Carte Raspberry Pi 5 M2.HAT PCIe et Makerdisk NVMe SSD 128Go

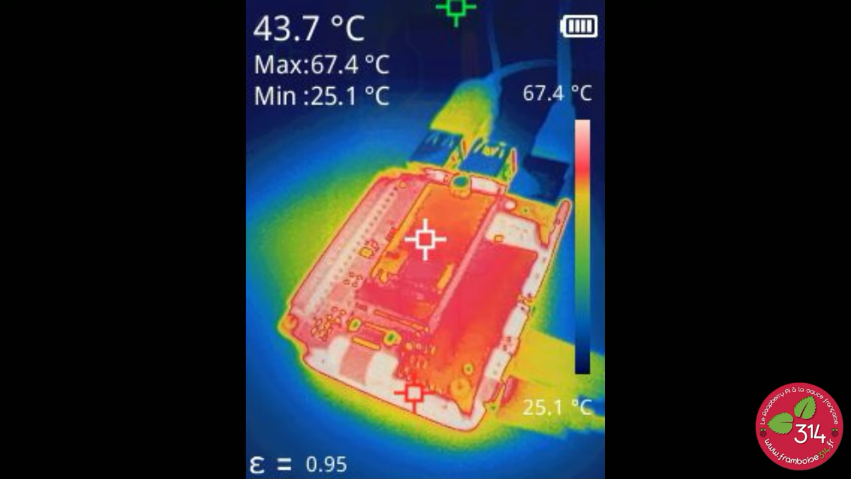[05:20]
On screen: spot 43.7°C, max 67.4°C, min 25.1°C, scale top 67.4°C, scale bottom 25.1°C
degrés et par contre dessous le radiateur comme il n'y a plus de ventilateur on est
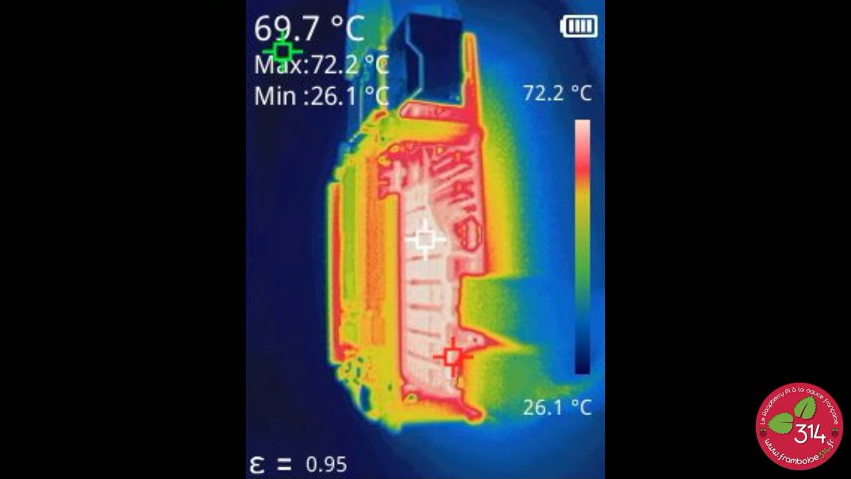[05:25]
On screen: spot 69.7°C, max 72.2°C, min 26.1°C, scale top 72.2°C, scale bottom 26.1°C
à 72 degrés ce qui correspond à la température qui est annoncée quand on affiche la température dans la barre de tâche